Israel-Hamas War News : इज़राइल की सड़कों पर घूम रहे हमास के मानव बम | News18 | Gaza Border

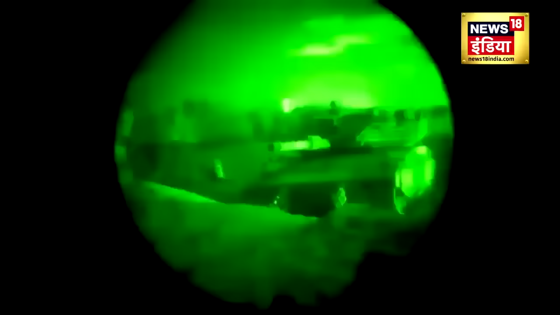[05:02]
ایسا سسٹم آج دنیا کا ہر ٹانگ کمانڈر اپنے ٹانگ پر دیکھنا چاہتا ہے